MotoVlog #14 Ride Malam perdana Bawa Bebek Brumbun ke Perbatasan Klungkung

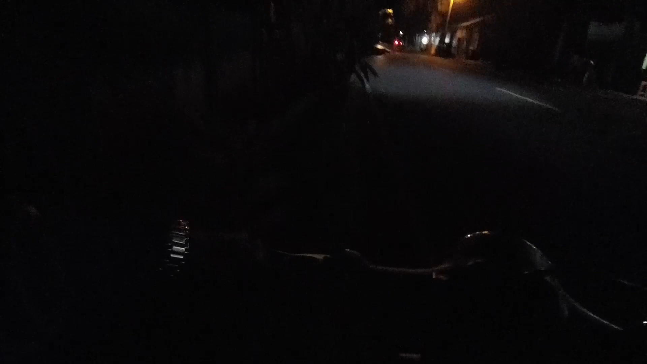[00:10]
dan juga review untuk lampu malam Sekalian juga review untuk kamera ya, ini saya mau tau hasil rekaman kalau pas ride malam Pake kamera SJCAM,
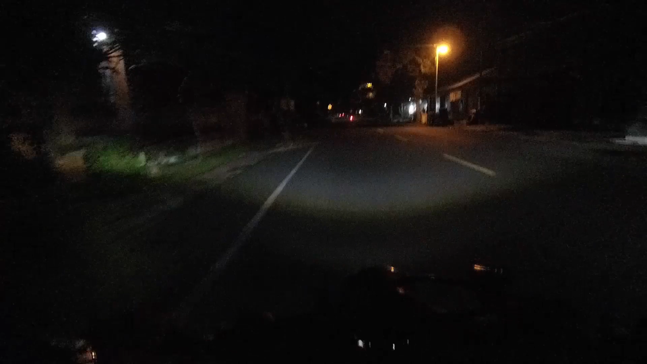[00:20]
SJ9strike Oh ya kalau kalian mau beli kamera sekalian saya pake ini, itu saya sarankan jeleknya ya, minusnya itu di Mikrofonnya itu jelek ya, kadang-kadang ada suara-suara gak jelas gitu ya temen-temen Jadi kalian kalau mau beli, mending beli GoPro Hero 2 juga Yang kopiannya bagus
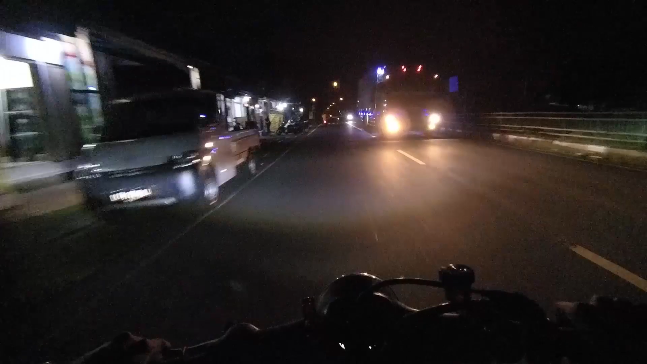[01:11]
ride night ride nya ini ya
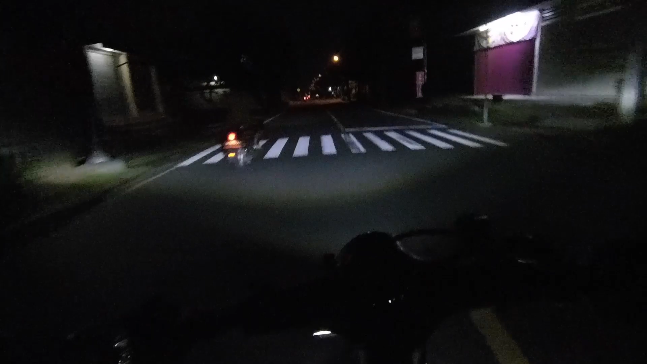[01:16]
Oh ya untuk lampu ini baru pertama kali ya bau saya pake untuk ride malam Maksud saya ini apa namanya, ride malam yang lama ya, biasanya kemarin itu kan cuma sekedar aja deket-deket aja sih Kalian bisa lihat nih hasilnya ya, kalau kalian mau beli time makernya ini silahkan diri saya di tokopedia waktu ini belinya nih ya Jadi kalau kalian mau beli silahkan kunjungi saja Ini tokopedia nya ini gratis, sebentarnya saya gak ada ini ya,
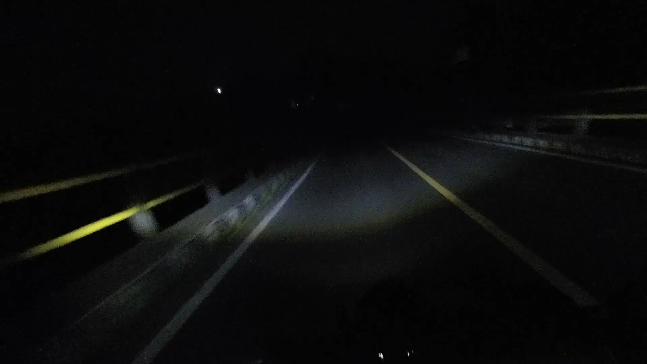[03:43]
Inilah ya Ini lampunya lagi Oh ya, sebenarnya kalau kalian mau tanya Ada beberapa jenis ya Yang ukuran 4,5 inci itu ada beberapa jenis diameter ya
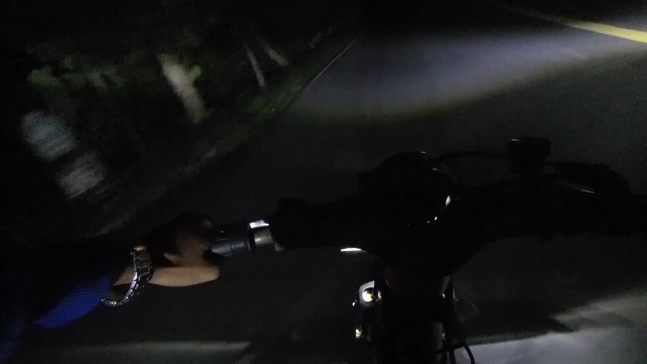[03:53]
Nanti mungkin saya akan tulis di artikel terpisah Eh, artikel lagi Jadi saya akan tulis di Eh, tulis Bagaimana ya Review ya Dibuatkan video Khusus nanti ya Untuk review Dan jenis diameter Yang 4,5 inci untuk di jenis Ya Dan
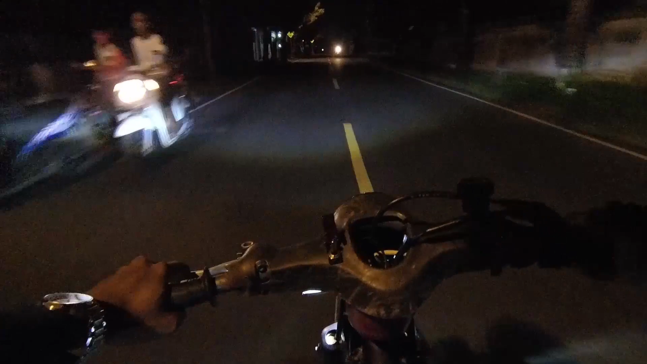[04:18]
Ini Mana temen-temen saya di belakang ya Jadi Ada 3 motornya ya Searah mas saya Ada 3 motor Searah mas saya Dan Eh Saya di paling depan nih Saya mulai lihat-lihat dulu ya Dimana dia Oke Pelan-pelan saja
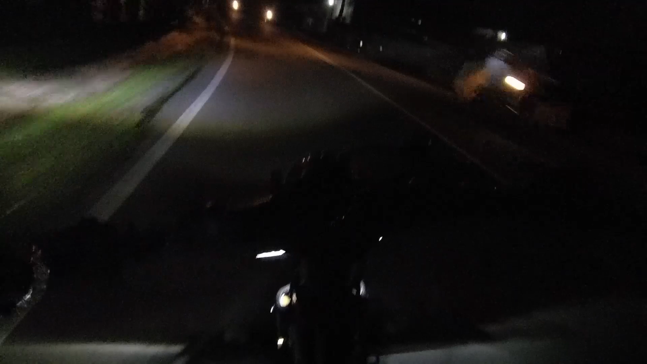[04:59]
Oh ya Untuk lampu Kecelahan ini Lumayan ya Dan Untuk harga 350 ribuan Ini Untuk Dimeckernya ini Gak ada dim ya Temen-temen ya Kalau kalian mau Beli yang ada dimnya Yang itu Harganya beda lagi ya Itu Berapa yang sekitar Ya lumayan mahal sih
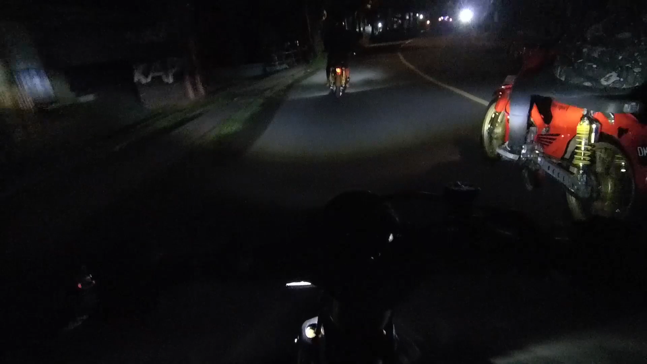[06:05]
Oh ini Suaranya keras ya Jadi saya nggak akan Banyak bicara ya Takutnya nggak kedengeran Suaranya kurang jelas Jadi kalian lihat aja ya videonya Ini Ini Yang motor merah ini Jadi tampak seringnya paling jauh sih dari sini dari tempat ngumpul nenek
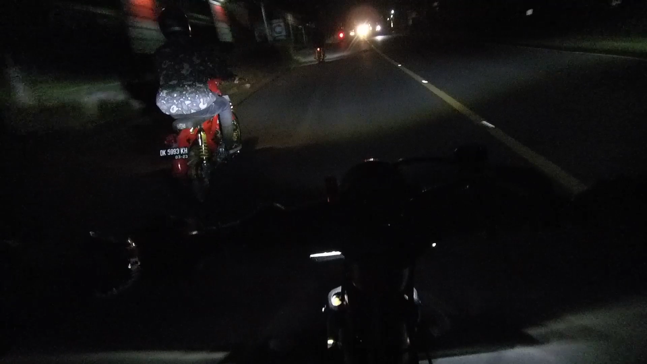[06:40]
Kalau Raya ini Padahal gini-gini enak ya Apalagi kalau Berbanyak kayaknya Enaknya Oh ya Saya juga jarang Gini ya Jarang Turing Jadi pengalaman Turing itu Saya Paling Paling catalah Mereka-mereka Senior-senior saya
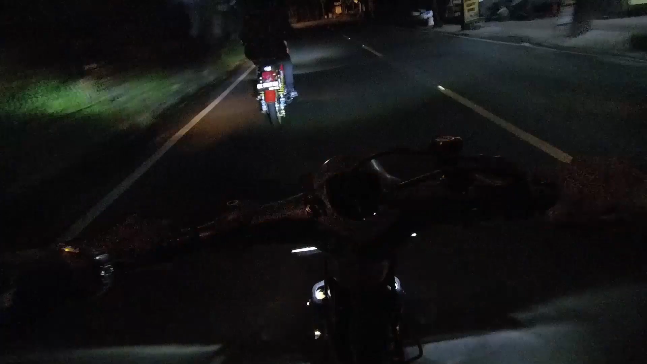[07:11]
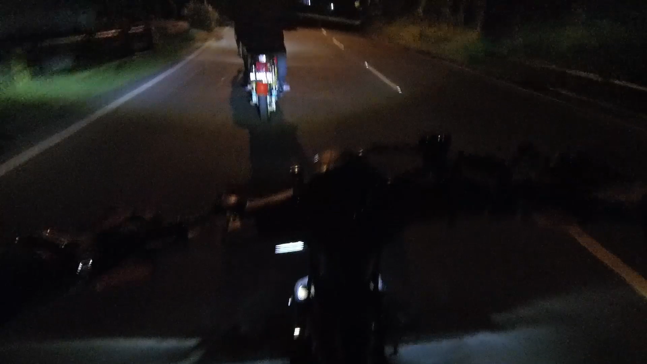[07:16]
Oh ya untuk saklarnya ini Pasti bawah ini Lumayan ini Lumayan stabil Ya teman Lumayan stabil Dia itu nggak Apa namanya Nggak on-off On-off itu ya
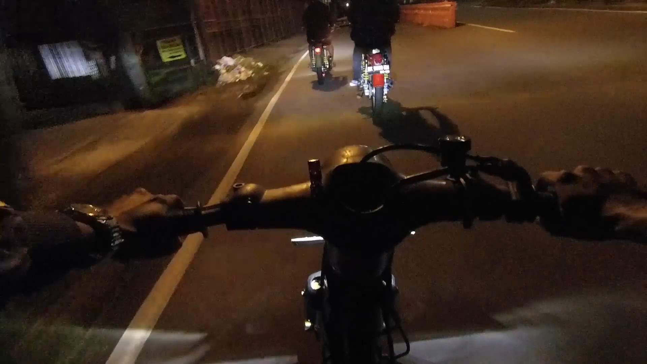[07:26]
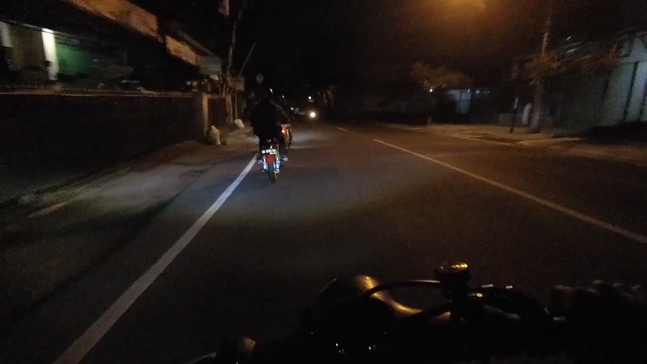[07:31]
Enggak terlalu ini sih Tapi kuat sih menangan Menangan angin Itu ya Biasanya kan Kalau Saklarnya itu jelek Itu biasanya Kalau kena angin kayak gini Udah Untuk matis dia Ketutuk Ini Kena gonjangan Kena angin Katanya 80-80 meter per jam Itu sih Nggak Nggak Terpengaruh
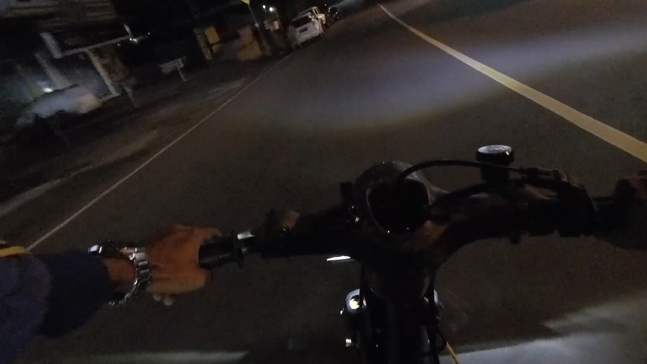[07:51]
Nah Ini udah nyampe di Kota Gianyar Terang sekali ya Masa pandemi Ini terang sekali nih Nanti mungkin Kalau udah normal Banyak orang yang ingin Banyak orang Banyak masyarakat mungkin ya Yang Disini untuk melihat Lampunya ini Lampunya baru sih Ini taman juga baru Baru Baru selesai Pas Pandemi ini